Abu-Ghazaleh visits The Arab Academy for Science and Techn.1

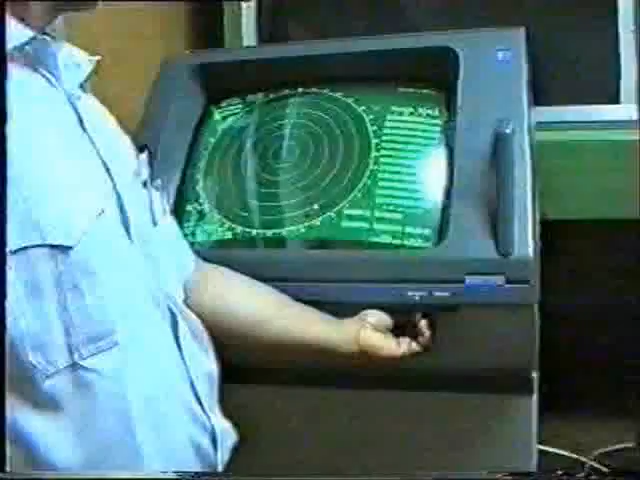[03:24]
ده طبعا يعني الاكاديميه بتحاول دايما تبقى
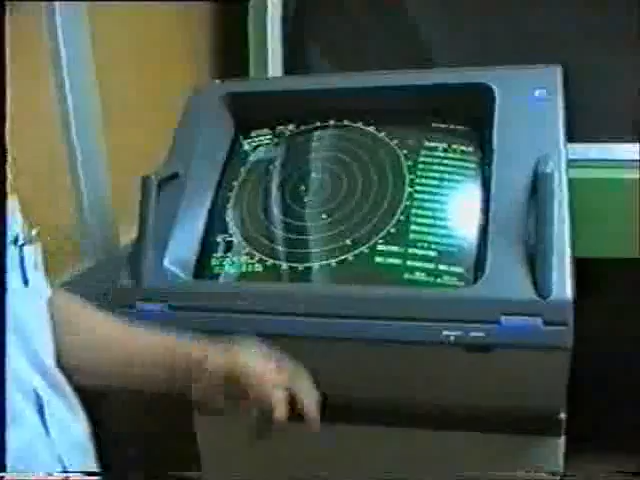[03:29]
تحدث عمليه التحديث او المركب بتاعتنا هنا اهو، ودي مجموعه من الاهداف وشايفها.
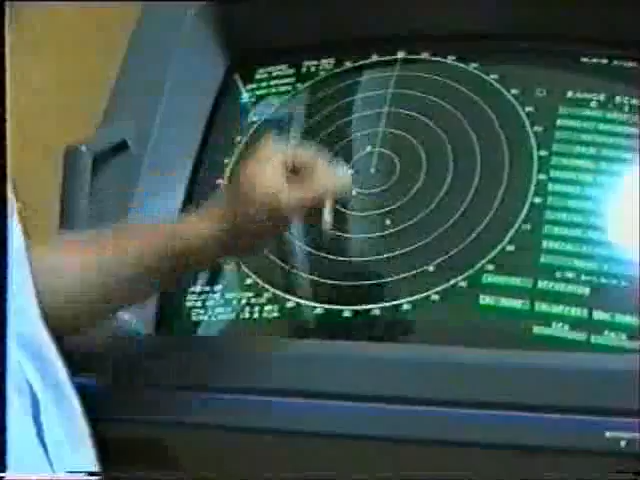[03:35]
طبعا هنا بقى مفيش هنا بتحاول عايز تكبر السكيل